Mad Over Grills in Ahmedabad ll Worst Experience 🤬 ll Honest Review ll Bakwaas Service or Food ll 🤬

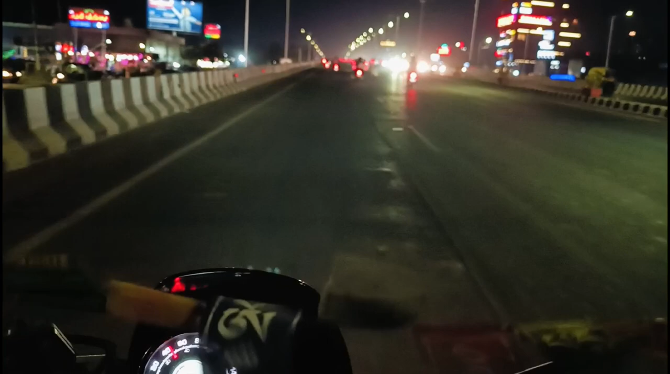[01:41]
तो फिलहाल हम लोग अभी पहुंच चुके हैं एस जी हाईवे पे, और आप देख सकते हो कि यहाँ पे इतना ट्रैफिक नहीं है अभी, क्योंकि आज सैटरडे है। तो जल्दी से हम लोग पहुँच जाएंगे और हम लोग ज़्यादा टाइम भी वेस्ट नहीं होगा हमारा।